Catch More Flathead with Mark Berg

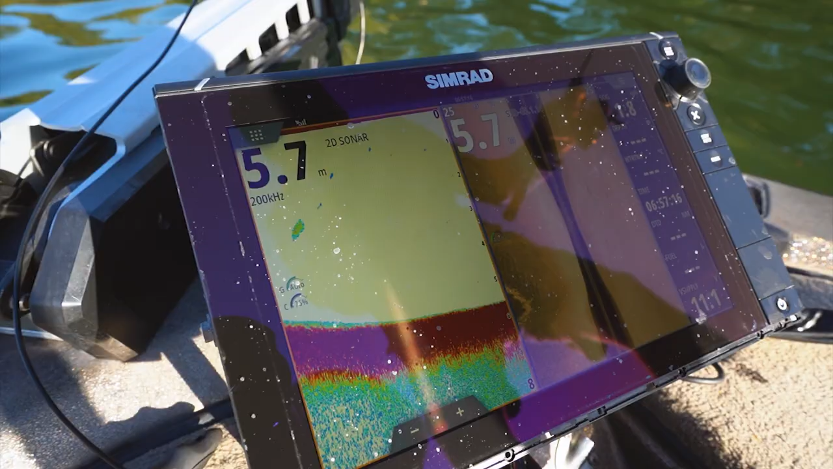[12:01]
On screen: depth 5.7 m
Very, very close to the bank, so the drop-off here is intense. It really does just drop straight off. Again, a prime spot for flathead.